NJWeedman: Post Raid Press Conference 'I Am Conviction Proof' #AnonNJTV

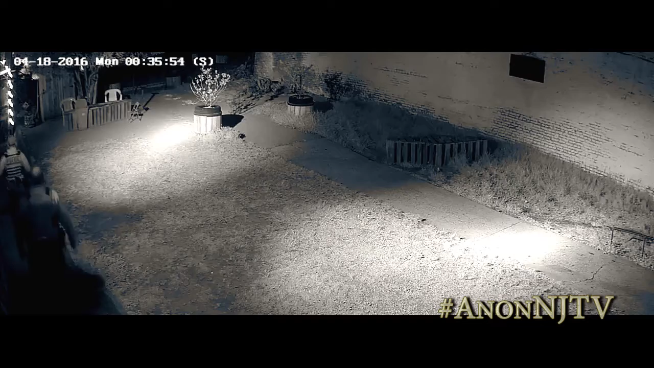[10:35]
Right here on the stage, we're doing comedy night that night, so all these people were outside doing comedy night, and bam, all of a sudden, there's police officers all on their faces.